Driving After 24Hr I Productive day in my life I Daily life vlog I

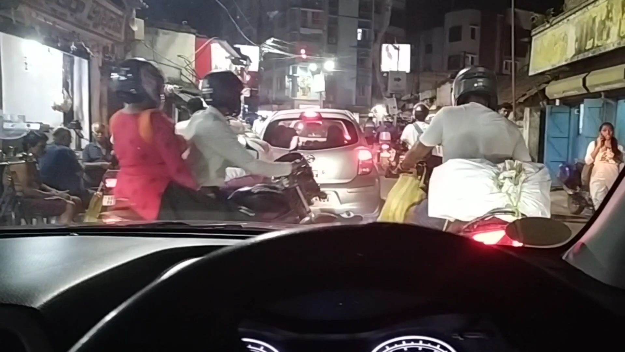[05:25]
तो दोस्तो फाइनल एप उन्च चुके हैं घर अभी घर में तुरंद वपर चलते हैं